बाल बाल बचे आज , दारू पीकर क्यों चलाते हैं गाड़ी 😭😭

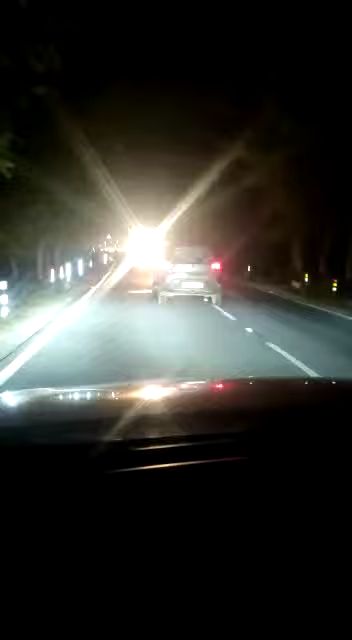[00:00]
चल आराम से बाबा, इतनी दूरी पे रख, इतनी दूरी पे रख,